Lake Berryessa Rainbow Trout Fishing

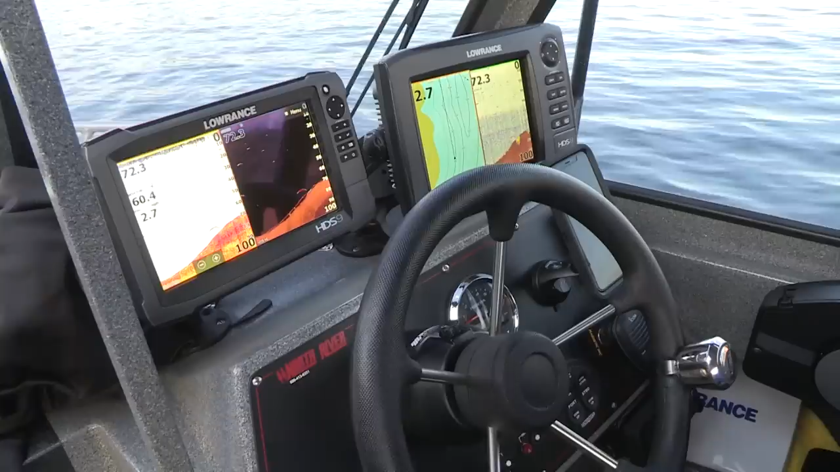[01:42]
I've seen a few fish here at about 20 to 30 feet. So running the go fish, I love this thing. It's been really good and it is a huge attractor.
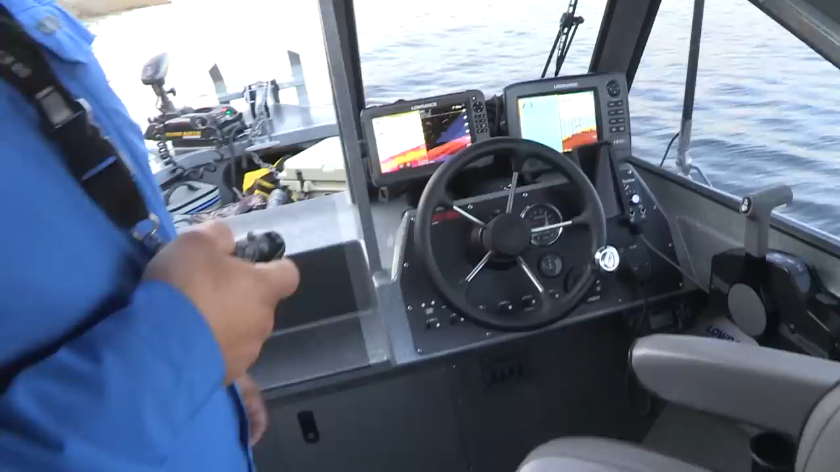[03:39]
Yeah, we've got quite a bit of activity here on the screen, and Sambo has a fish on on the top line, straight behind the boat.